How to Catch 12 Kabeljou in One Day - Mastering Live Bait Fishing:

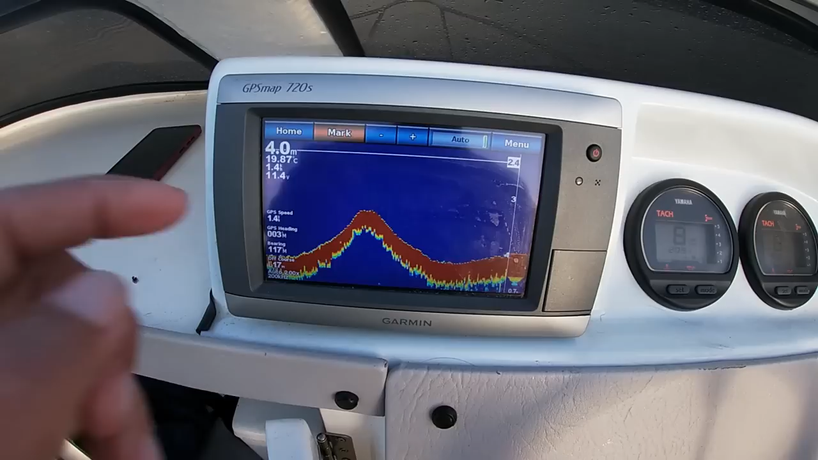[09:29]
On screen: depth 4.0 m, water 19.87°C
There's the bank, and there's the channel. So we're lying in the channel now.
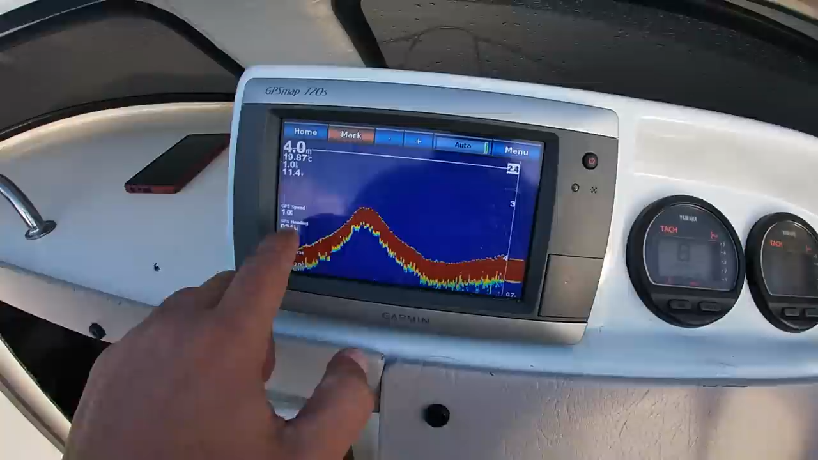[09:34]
On screen: depth 4.0 m, water 19.87°C
So we went in search of the channel there. We came onto the bank, we turned around, now we're in the channel again.